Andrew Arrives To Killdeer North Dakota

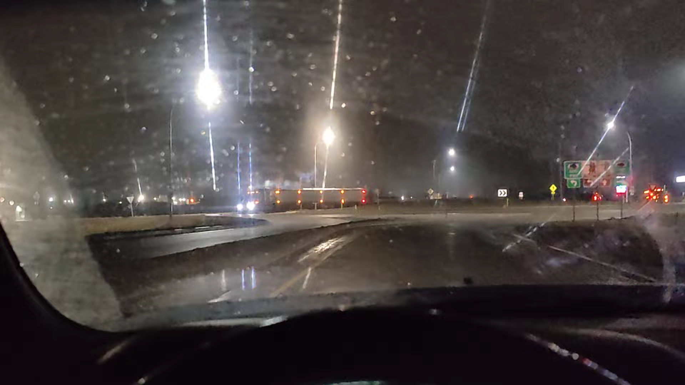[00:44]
see some hopper bottoms i don't know what they hauling i'm assuming frack seeing it's an old school lot of white smoke gonna blow it's terrible
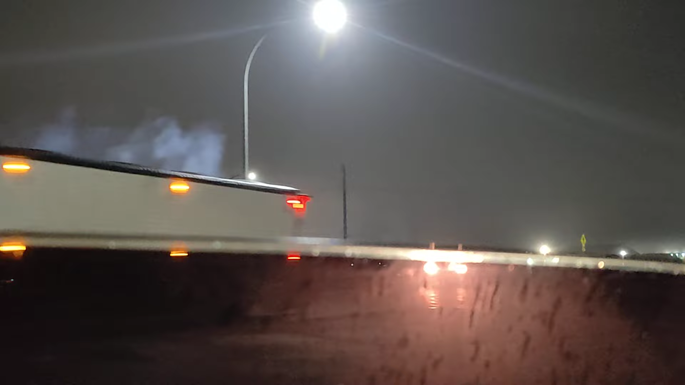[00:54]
but he's still going with it it's a truck stop right here in keodeer this is the first thing i see is where everybody's sleeping at it's a little roundabout
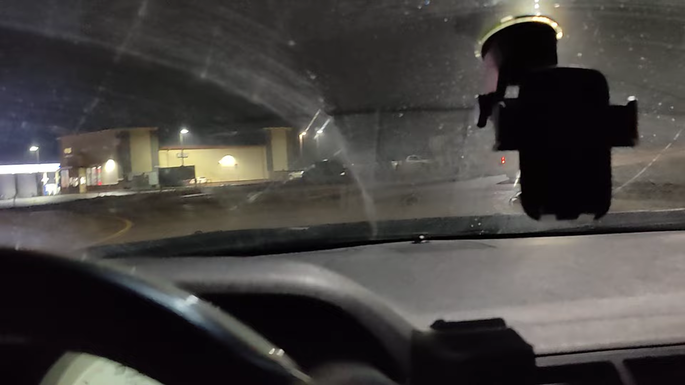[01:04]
see if i can kind of go over here it's so dark around here see if i can find the entrance so like i said first thing i see is these hoppers
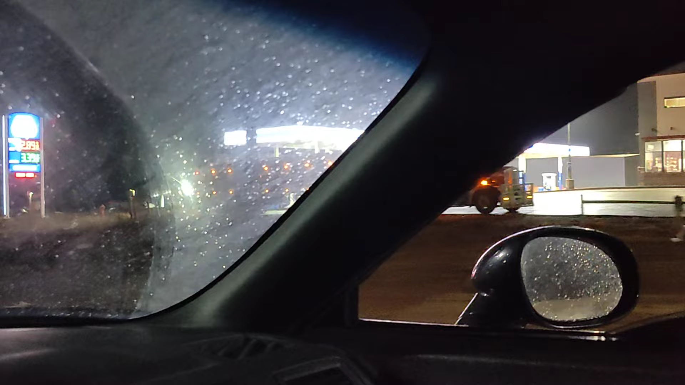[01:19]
i don't know if i just passed the entrance or what
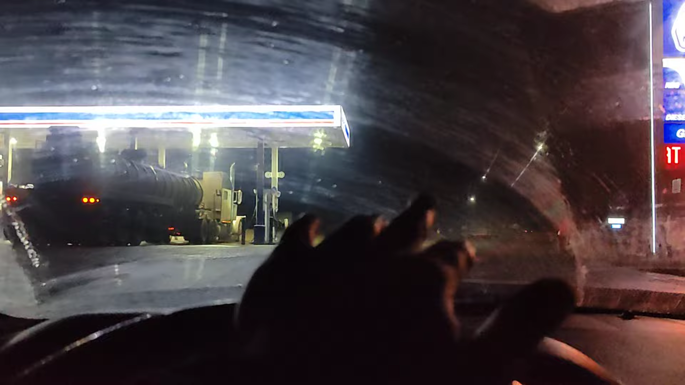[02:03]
that's what i'd be doing right there
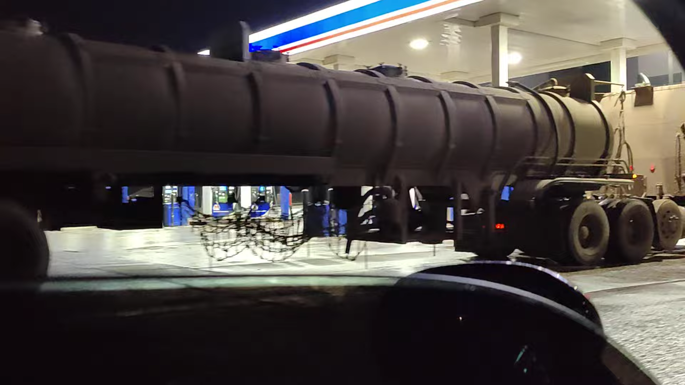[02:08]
try out so why do you see you got the pushy axle peter built
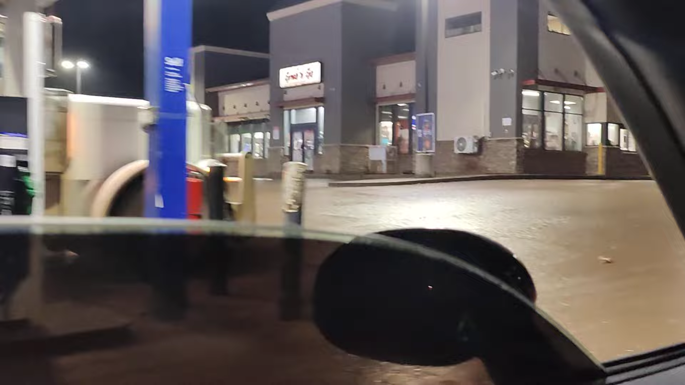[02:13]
i don't even know if this place is open
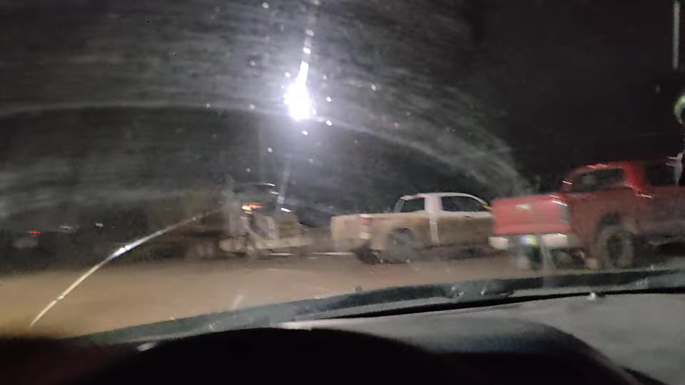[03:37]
i don't think there's no hits it my man got a uh pneumatic right there it's a tri-axle pneumatic though
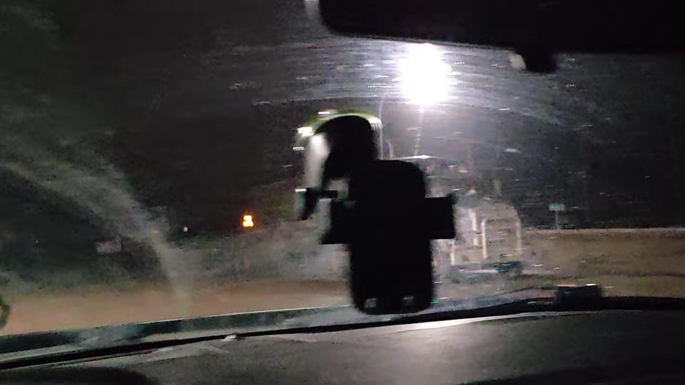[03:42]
i went the wrong way though
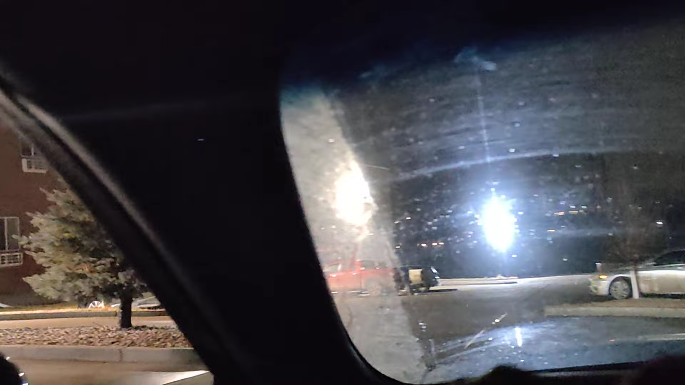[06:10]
it's actually kind of empty as far as the uh car parking go
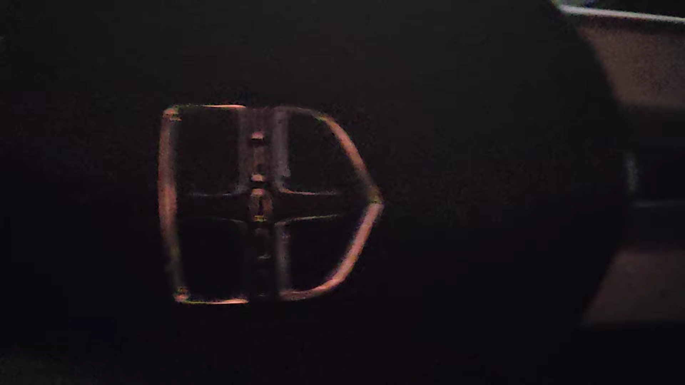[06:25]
a second actually back up everybody got a damn pickup truck what's up andrew i'm the only fool out here with a challenger
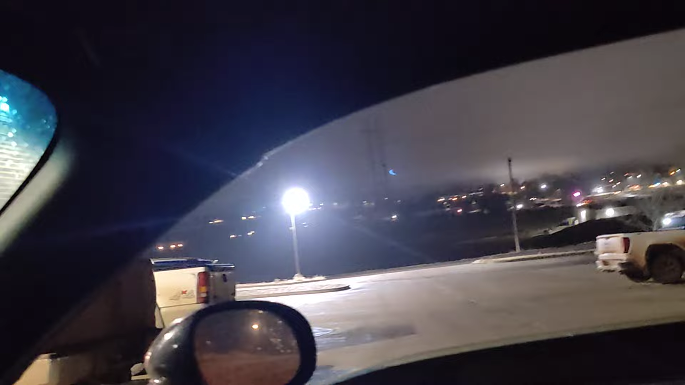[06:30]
everybody else got tell me uh pickup truck or something well he got a car so i guess i ain't alone
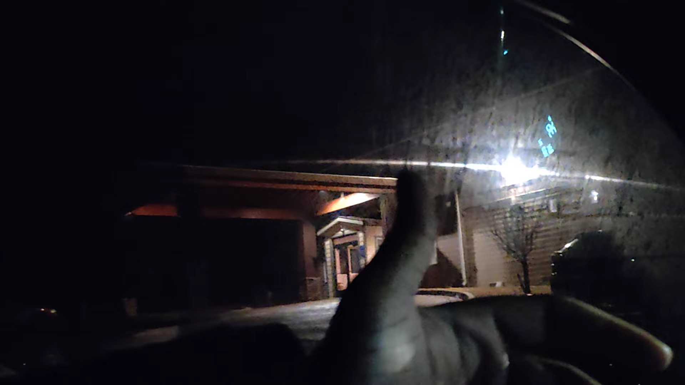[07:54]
this is just where i'm staying for the night because i just got off the interstate down there and um i think it's bismar north dakota or something like that
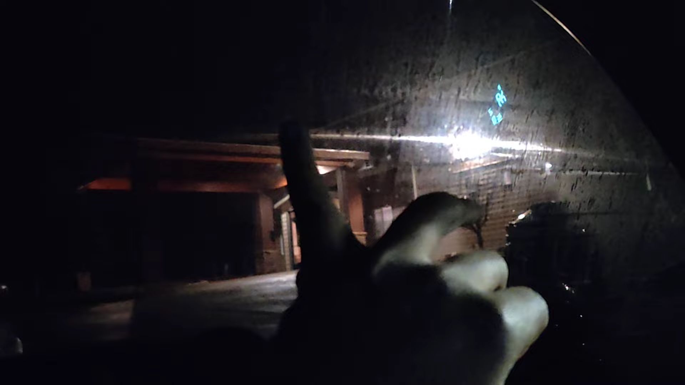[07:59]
and i turned up north dakota 22 which is just once you get out of that town it's pitch